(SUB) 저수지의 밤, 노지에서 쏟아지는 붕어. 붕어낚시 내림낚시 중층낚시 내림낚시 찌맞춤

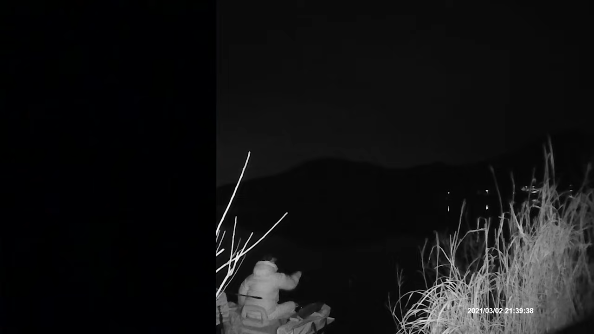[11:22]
자, 밤이라서 잘안 보이지만, 그 처음에 탁 걸었을 때 째는 그 손맛과 힘새가 장난 아닙니다. 오.